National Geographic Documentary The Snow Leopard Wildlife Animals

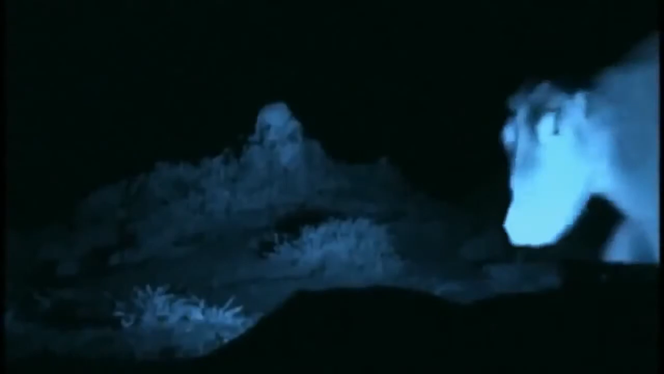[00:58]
But glimpse it for a moment, and then it's gone.
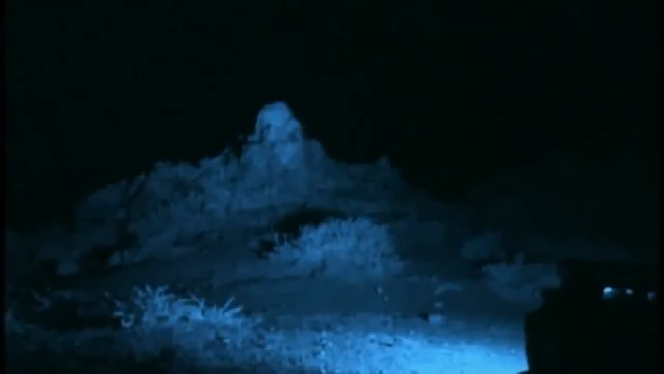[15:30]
Oh, we have got lucky. It's a snow leopard.
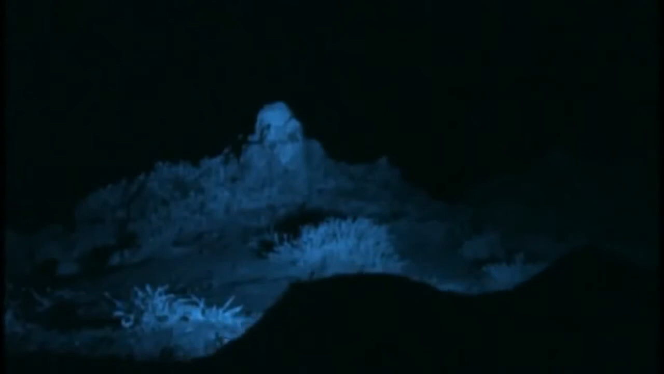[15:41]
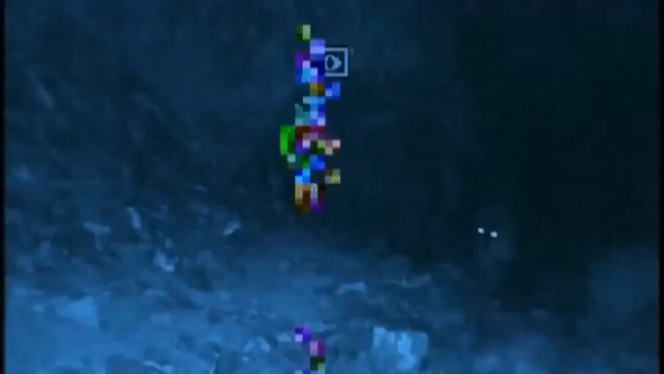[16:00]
Oh, a cat by the rock.
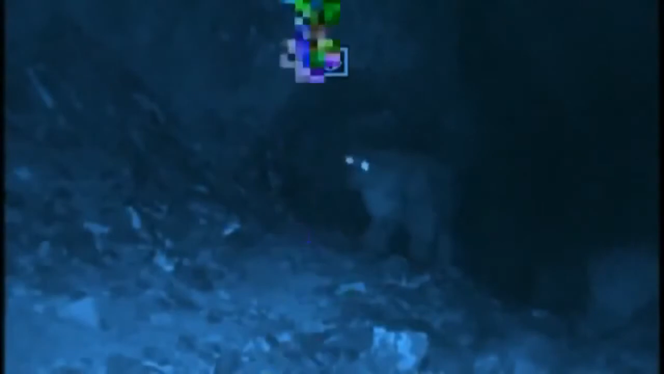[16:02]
Oh, the camera's screwed up, damn it.
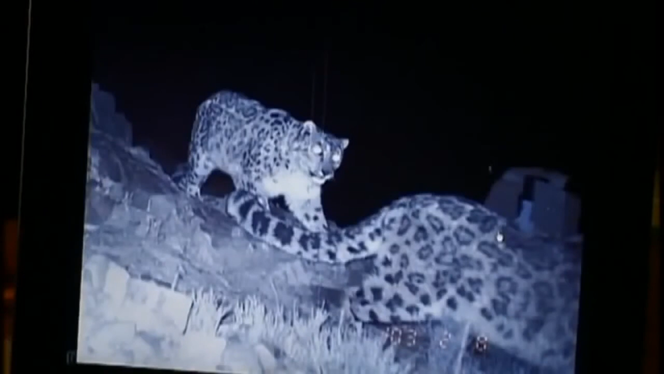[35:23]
We got these two shots the other night. Mekbah following a female. Smashing up. It's a sure sign that the mating season is upon us. We find the resulting cubs.